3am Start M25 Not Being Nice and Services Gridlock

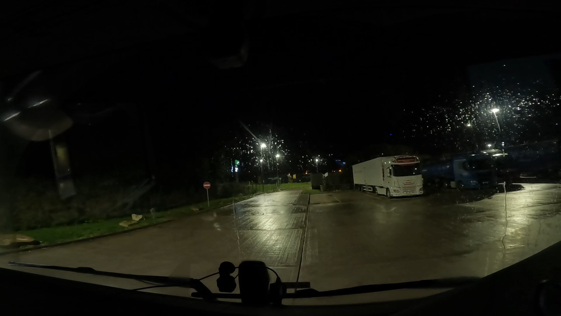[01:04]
there we are we're back in the cab just quickly going to build up a little bit of air just so we can get rolling out of this space to build up the rest of our air to level out the cab obviously we tilted it back last night so there we go when we get a gear right right this bit here we go we've leveled out we've got no air left but we've leveled out at least
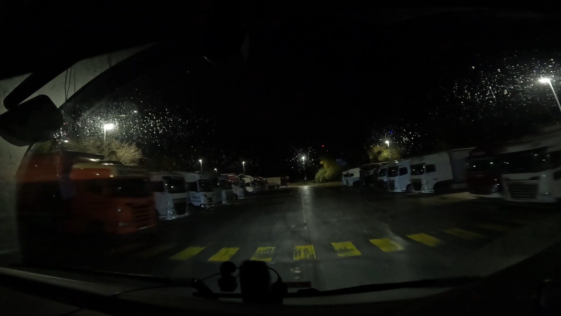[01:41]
there we're quiet in there last night we've got that good end spot in there yeah i don't mind it in rothwald truck stop it's all right to be fair oh dear i could have done with a few extra hours to sleep though i think my oh my
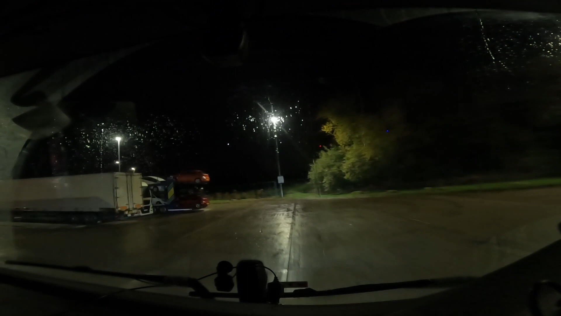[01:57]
it's going to be a long day today i think
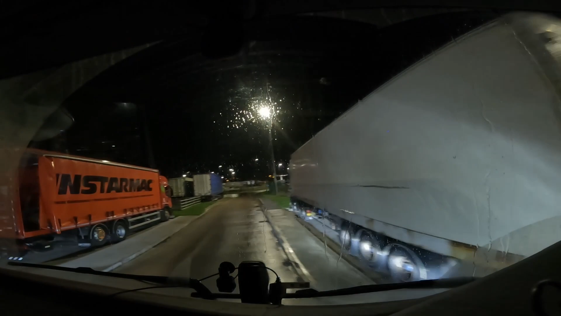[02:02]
currently 112 miles away from london gateway to get this box off let's say it's just gone
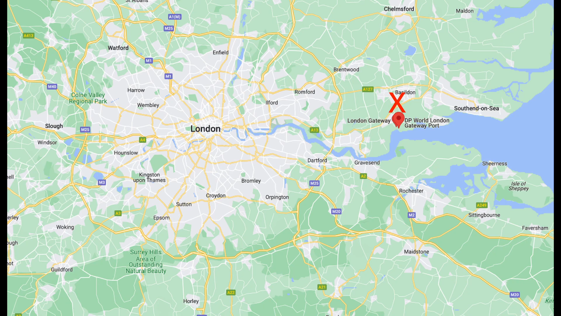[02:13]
just gone 324 as i finished all my paperwork it's um just lovely
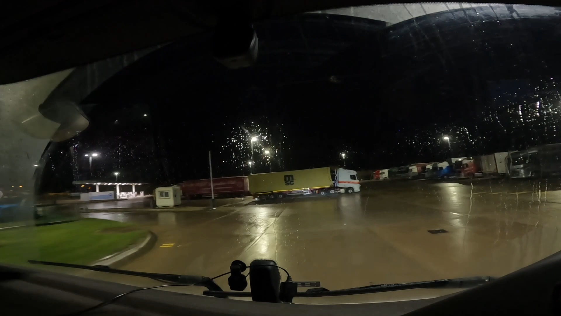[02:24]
it is just lovely just what we're wanting to start off the week i'm going to see what reg that was there see if anyone in that turn is deaf well we've got a full tank of diesel still from yesterday and we filled up on 850.
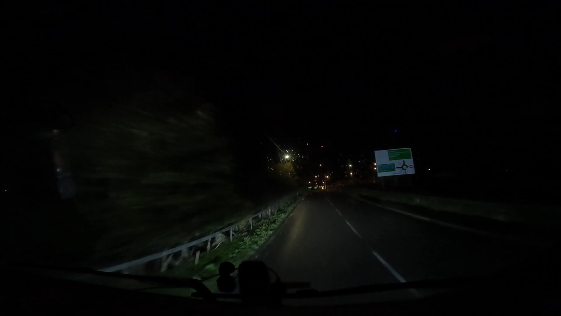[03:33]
you make your way up the hill trying to avoid the empty beer can that someone's thrown out
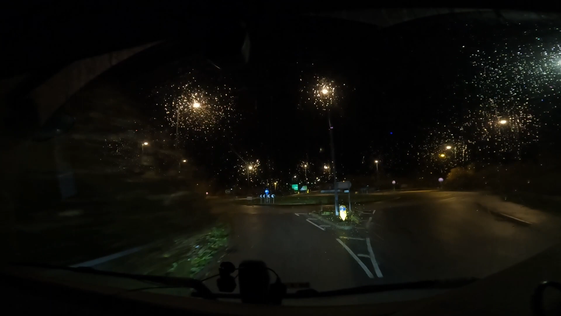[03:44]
oh man come on straight out straight out no are we getting the gear there we go we're out yeah it's not a bit of a hill is that coming out there i think
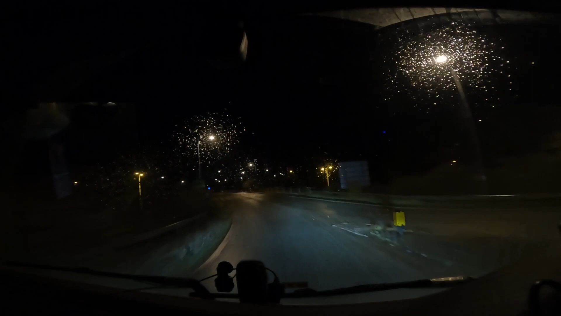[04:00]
that'd be a fun one if it snows heavily on the night getting out of there certainly would be a fun one so yeah we've got some air conditioning in place with a 40 foot container on today when we when we get boxes swapped out london gateway it's only going to be about 10 ton in weight as well i've not done it before wolverhampton it's like the other side of wolverhampton to where we're going to come from which is about right um at minute that is into
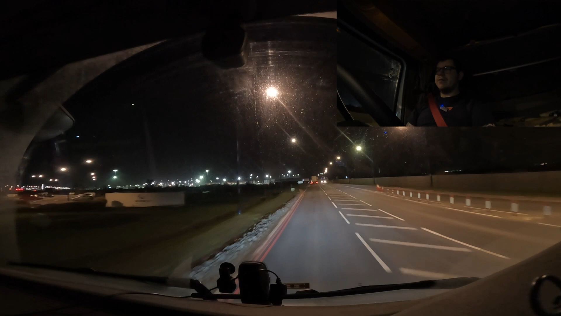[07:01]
coming up now to gateway 5 42 at the minute so we've got a couple minutes to kill hopefully there's somewhere we can stop just in like the queuing area bit but we'll see
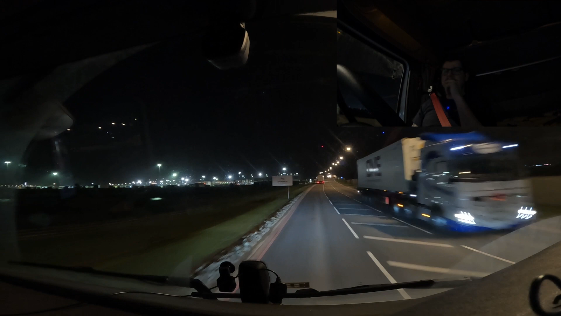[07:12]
it's not usually the case i imagine it's going to be pretty busy at six o'clock this morning it's going to be a bit of a popular time i think for people to be getting a vbs but it's been quiet journey rest it way down with two hours 19 driving at the minute because i make a way up over the bridge over the railway lines and into london gateway so don't look like there is anywhere to stop you've got two minutes before the vbs starts you see
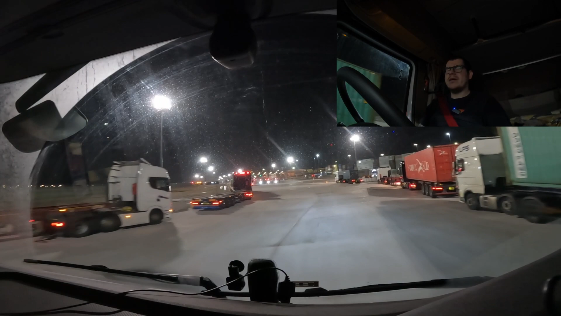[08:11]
in fact we'll go this left hand side because we want to be over in that lane anyway so we'll go this side more room for people to sort of go then i see so and i'll get off and go get this booked in and we'll get sorted and get the box off and on and then go have a break okay all right they're just backing away out of gateway now i'm not actually going